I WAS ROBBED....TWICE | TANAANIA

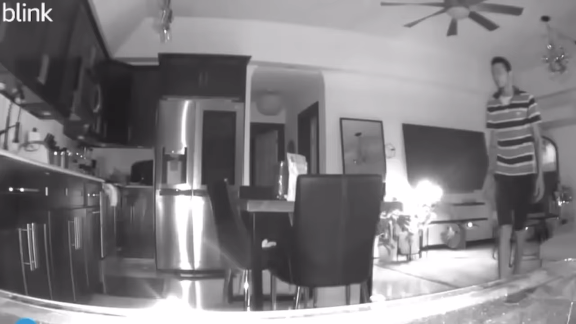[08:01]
And I feel like in the second clip that we're looking at, he heard the camera. So, you see him walk over to it.
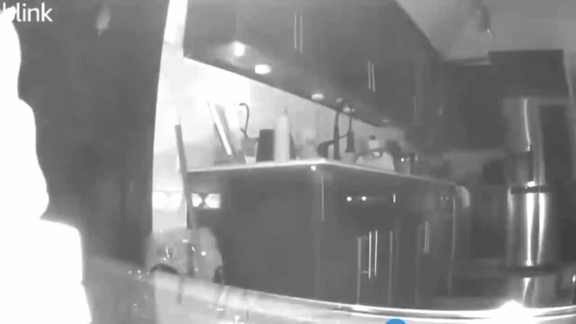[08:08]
And him touch it. And he turned it towards the cupboards there in the kitchen. Now, I could not really see much after that.
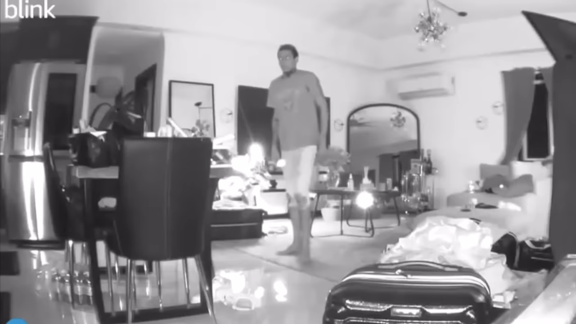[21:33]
So I'm coming this time. Now I'm here. I'm getting like a color. And I'm here too. If you can't see it from the clips. I'm coming. But remember he would remember that the camera is there. So even though the first clip shows him by the dining table. And like over by the cupboards there.
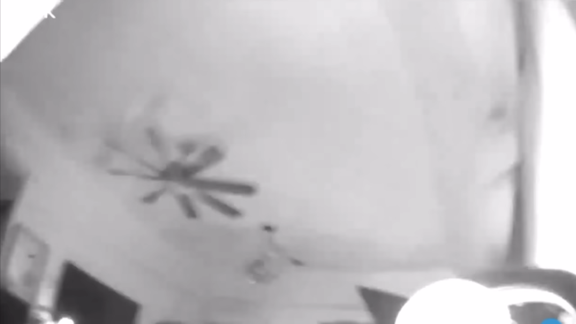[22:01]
If you guys can see in the video. My suitcases are there on the floor. My bag. My travel bag is on the dining table there.
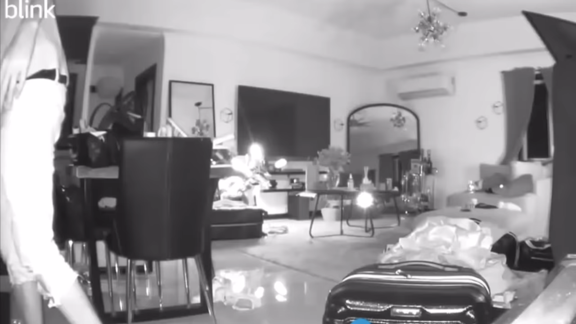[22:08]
And you guys can see the lights from the plant lights. I tell you that I sleep with them on. So that pink light is on. But you won't show pink. Because the camera is in night mode.